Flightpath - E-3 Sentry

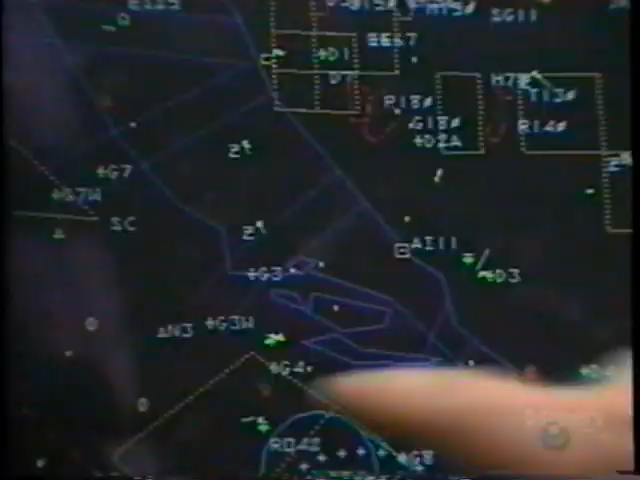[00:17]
Mission Cove re-identifying Alpha Golf 674 to hostile.
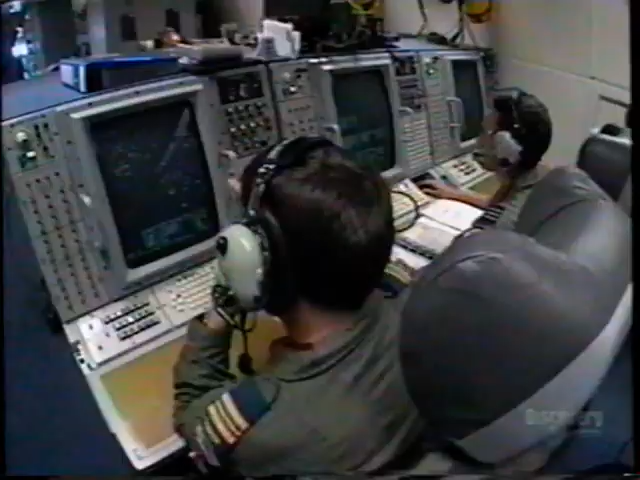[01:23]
Aircraft patrols high over the Adriatic Sea.
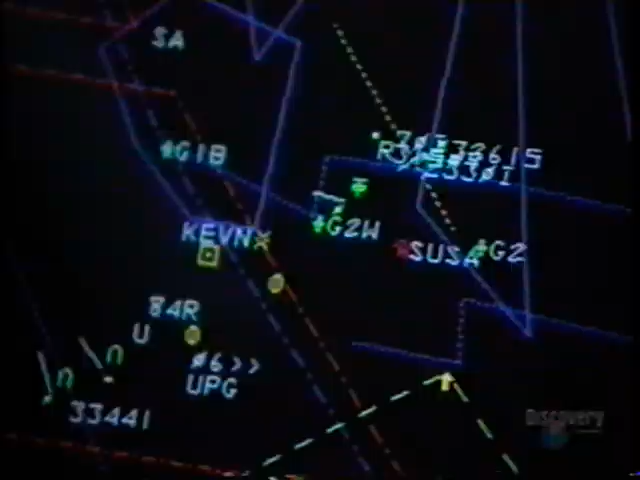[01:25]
Its radar and other electronic sensors probe deep into Bosnia and other war-shattered nations formed with the breakup of Yugoslavia.
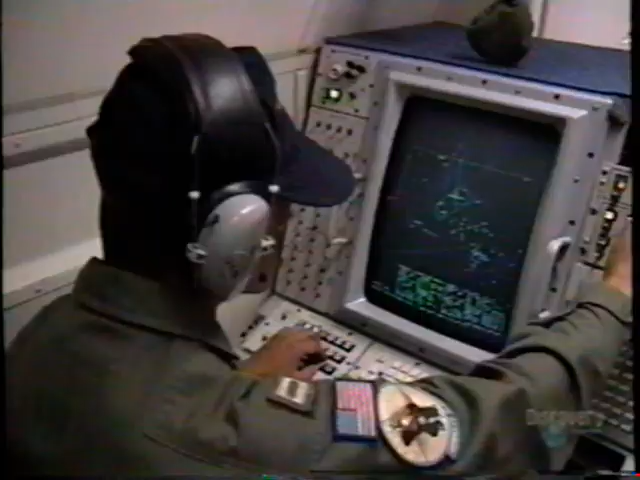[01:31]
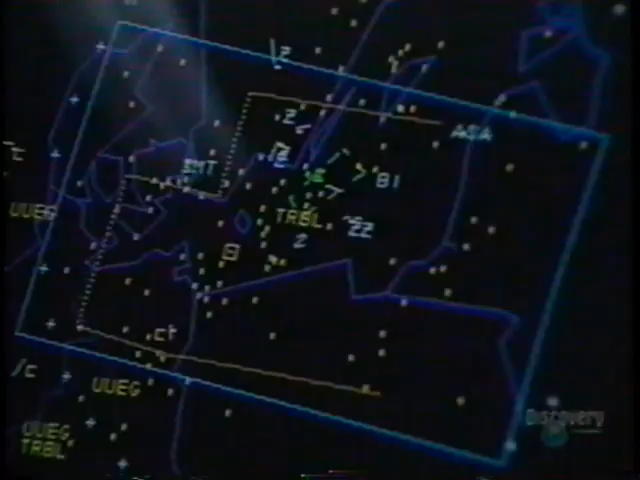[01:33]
It tracks every aircraft that takes to the sky.
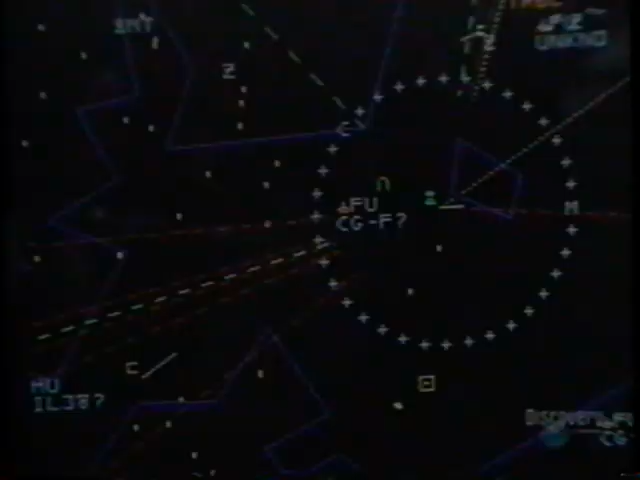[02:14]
and the AWACS can identify friend from foe. They are the nerve center of aerial warfare.
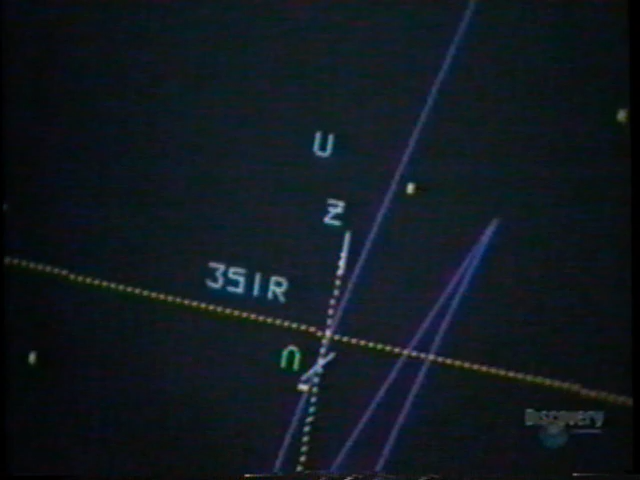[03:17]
85 miles southbound, strength 2. If there's something out there that's about 200 nautical miles away that we see and it's coming towards us and we can't identify it,
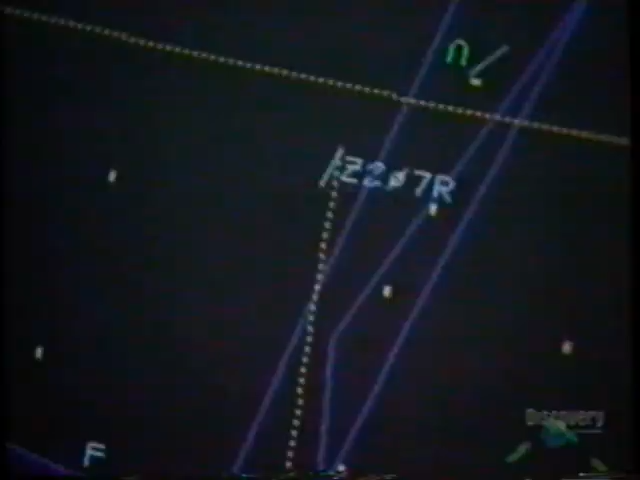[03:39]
So I have the guys send an arrow out and announce it that this is a potential threat.
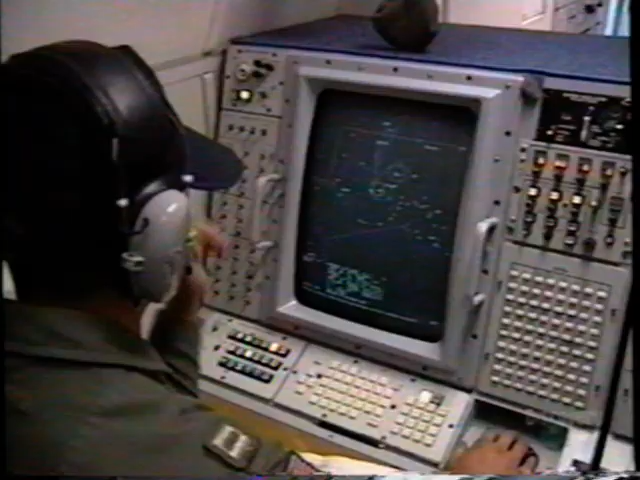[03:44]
That gives me some time to evaluate what's going on, where we're at, and what actions that we can take.
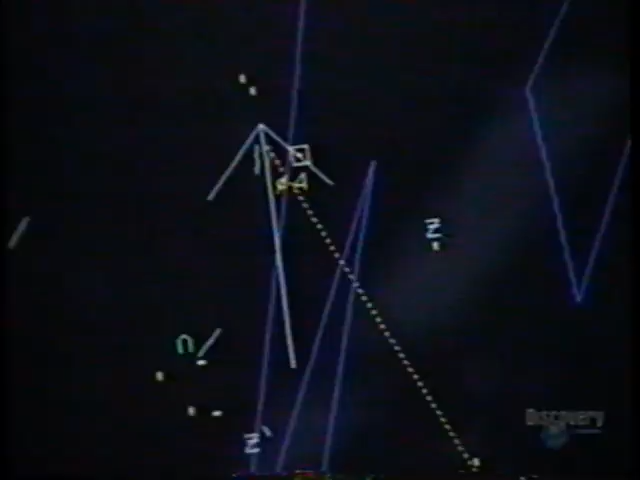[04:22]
TD, PC, yes, I'm showing those aircraft to be German, Ricky, tornadoes.
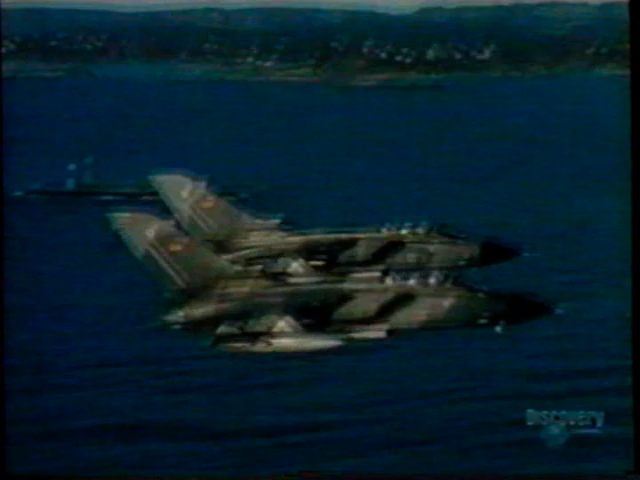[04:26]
Mission Cove, re-identifying Alpha Golf 6742 hostile at this time.
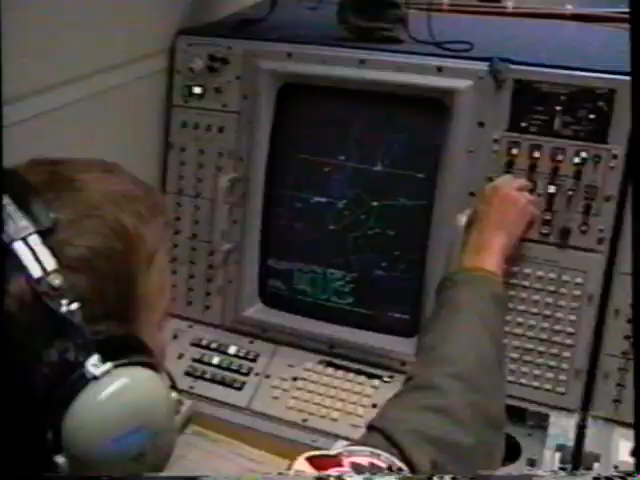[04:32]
Yeah, cop section TD, if you can. Pilot TD, threat now 34085. Pilot copies.
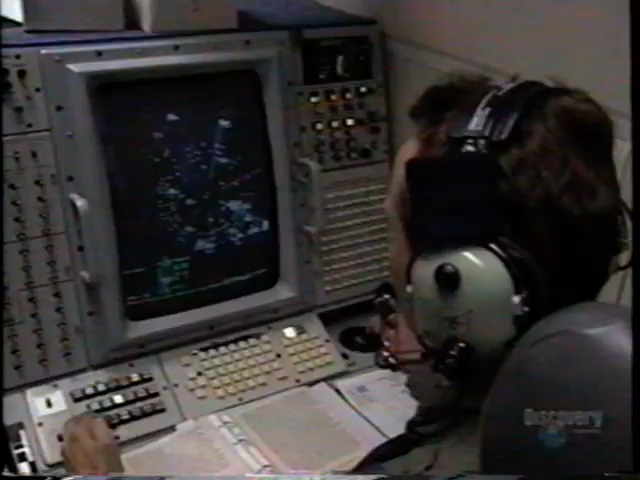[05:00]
Unfortunately for the enemy, we can see them coming very early. Pilot from DD, TD, push it up, threat closing.
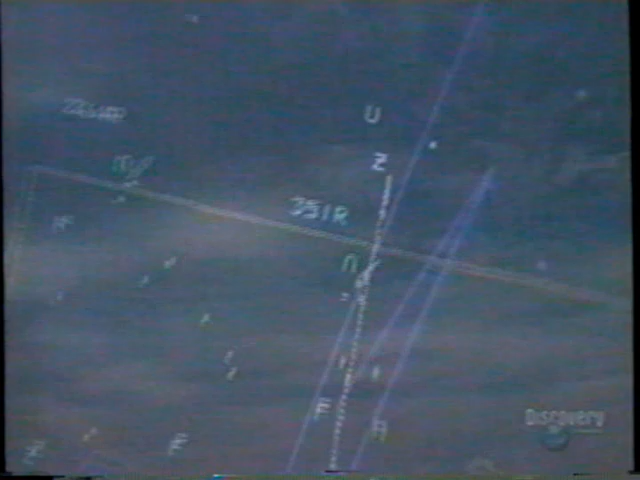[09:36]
When they are electronically interfaced, very little escapes them. Tactical Director Joe McMillan spent years in the radar bunkers of NORAD,
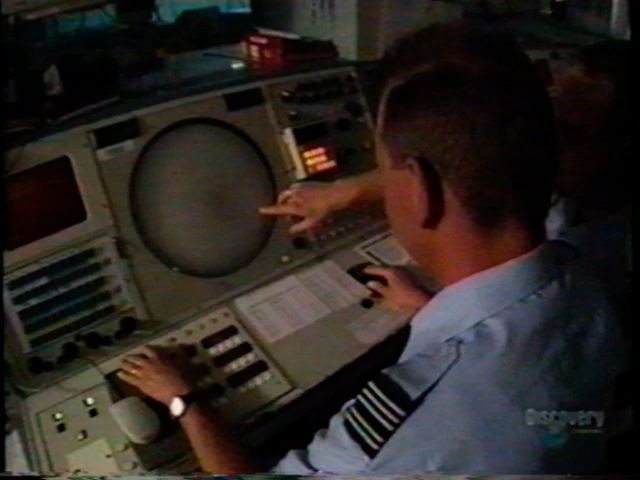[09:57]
but because we're up in the air, we can look down, and our detection looking down We can pick up the small things. We can pick up the ships on the water. We can pick up things that are slow moving like helicopters.